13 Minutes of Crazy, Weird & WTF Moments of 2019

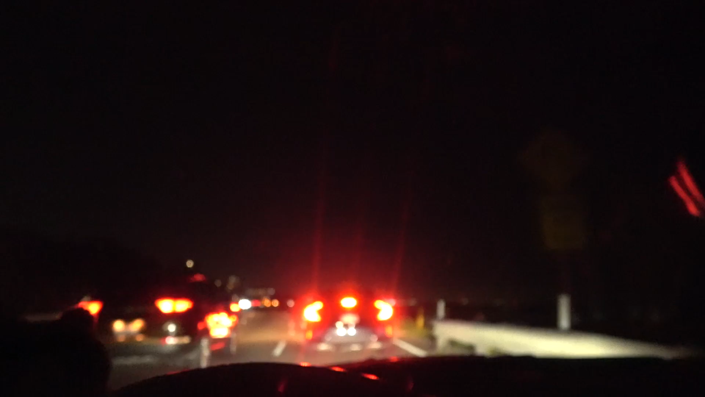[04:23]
We are in a situation here. Oh, he's getting out the car. This guy in the fake Porsche was gunning it in the slow lane, and then this car in front of us kind of like cut him off and almost hit him. He had to swerve out of the way. And here's the best part. Check this out. It's a fake GT3 RS with a fake wing.